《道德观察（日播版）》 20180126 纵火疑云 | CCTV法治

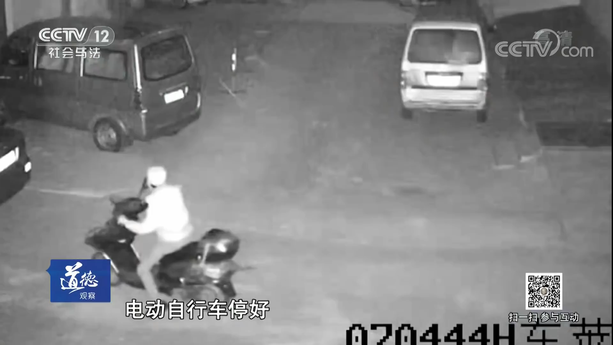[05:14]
发现场以后电冰车停好就静止走向那辆面包车戴帽子的人将电动自行车停好然后走向面包车他似乎对面包车比较熟悉将面包车侧面的窗户直接拉开